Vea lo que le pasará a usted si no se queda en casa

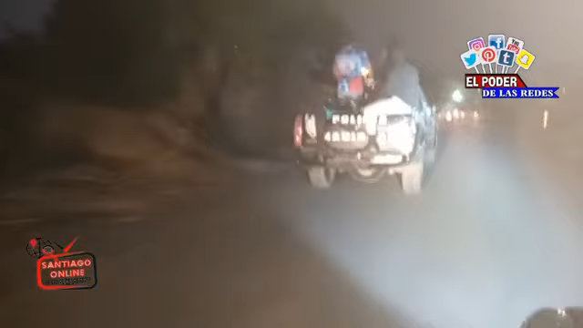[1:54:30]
Medrano, mi gente de la satélite, vamos a hacer otro sondeo por ahí. Se están haciendo dos operativos en uno ahora mismo.
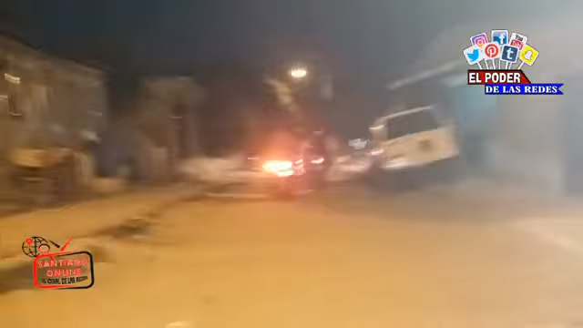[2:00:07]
Vamos, sí, los muchachos, había una presión en la piña.
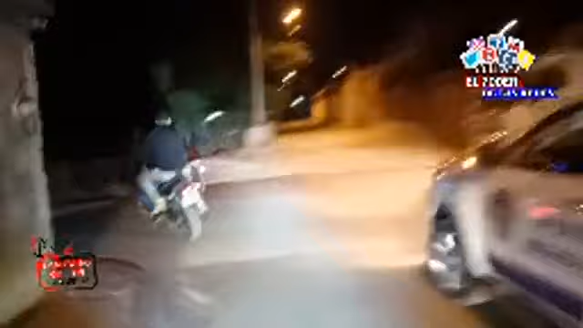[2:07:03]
Seguimos con el recorrido, vamos saliendo del sector La Piña.
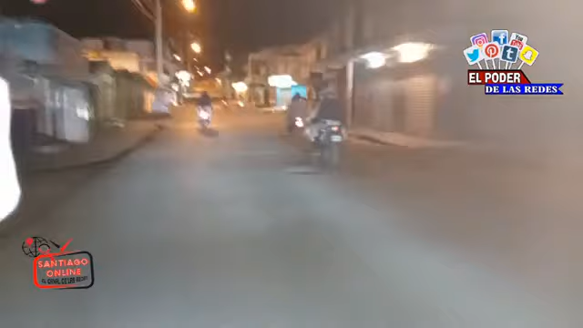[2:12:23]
salen de sus casas tipo burla a la policía.
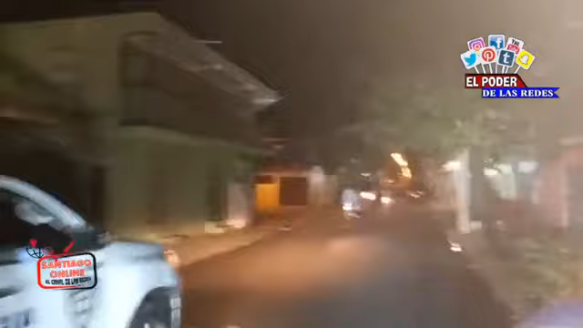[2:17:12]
patrullas donde vienen nuestro compañero Willinson.
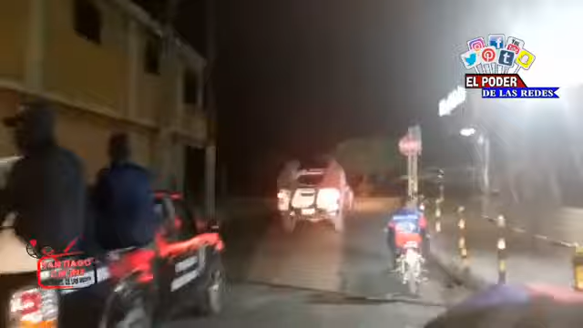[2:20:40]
hace dos días el presidente de la República hizo su extensión desde las 5 de la tarde hasta las 6 de la mañana.
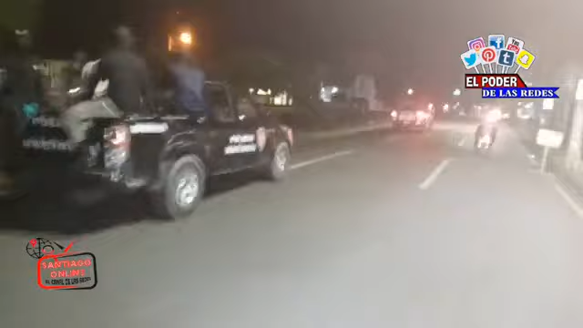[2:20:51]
Vamos a seguir ayudando al gobierno,
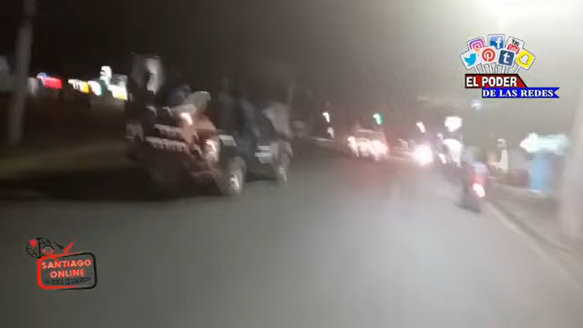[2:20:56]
ayudando a la comunidad y ayudándonos nosotros mismos para que esta enfermedad no se propague entre nosotros.
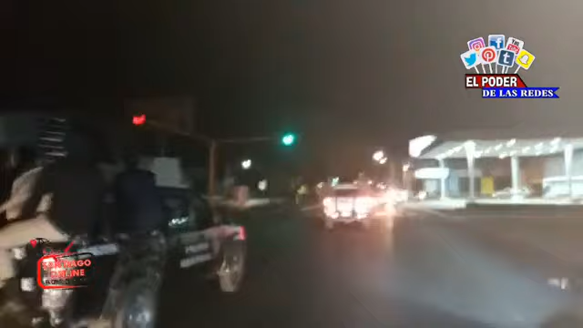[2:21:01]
Seguimos, señores, y vemos que aparecen unos cuantos desaprensivos.
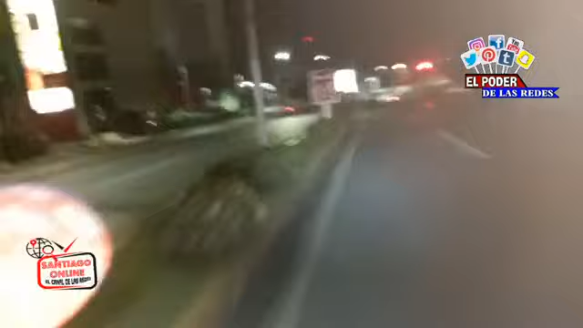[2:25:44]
Especializada avanzada que va adelante lo ha detenido. Vamos a ver.
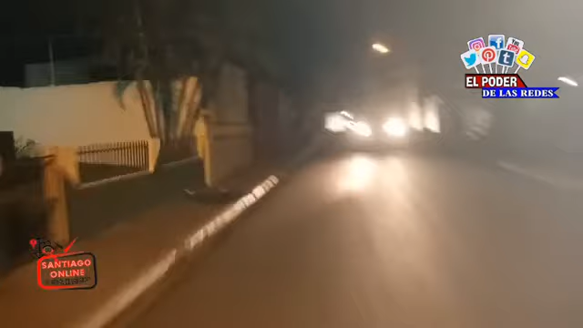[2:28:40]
hicimos el recorrido barriendo calle por calle